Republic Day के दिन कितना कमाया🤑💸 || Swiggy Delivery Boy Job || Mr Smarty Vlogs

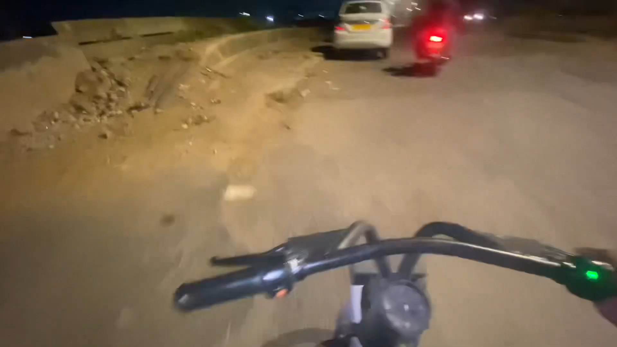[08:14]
और यहां का यह फ्लाइ ओवर दिखाता हो भाई, इतना उच्छा बनाया ना यह फ्लाइ ओवर, पता नहीं देख रहा होगा कि नहीं,
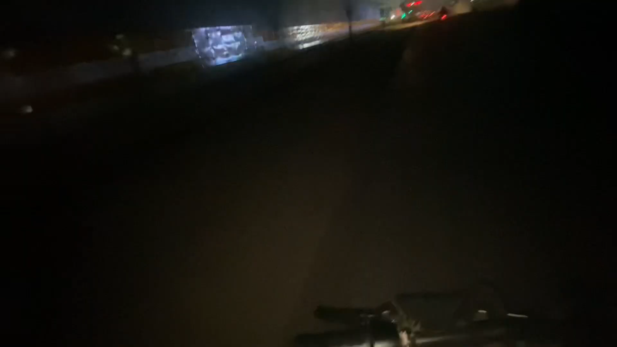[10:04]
फिकेसी तो भाई फुल रावस जगा है बस जितना भी construction का काम चल रहा है ना बस